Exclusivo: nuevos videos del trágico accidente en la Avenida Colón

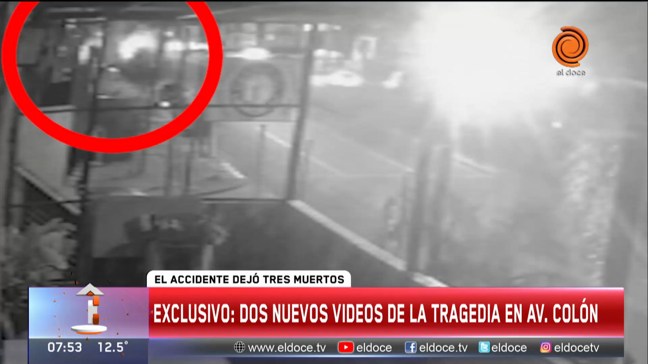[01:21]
¿Ves que ahí se ve como un humo, que se ve como el momento en el que cruzan y es cuando choca con el auto blanco que viene sobre la Colón desde el tropezón hacia el centro?
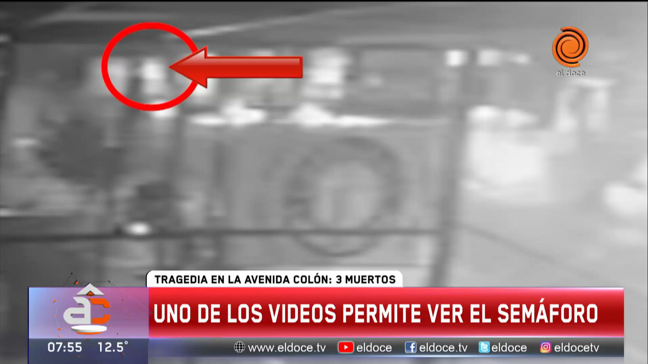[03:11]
Y vamos a hablar en potencial, que estaba pasando de rojo a verde. Es el segundo que hablábamos hoy en el que se comete precisamente la infracción. ¿Por qué? A ver, vamos a decir esto para que se entienda lo que habría sucedido esa noche. La persona que venía sobre la avenida Colón, desde el tropezón hacia el centro, estaba tratando de ganarle al amarillo y que no lo agarre el rojo.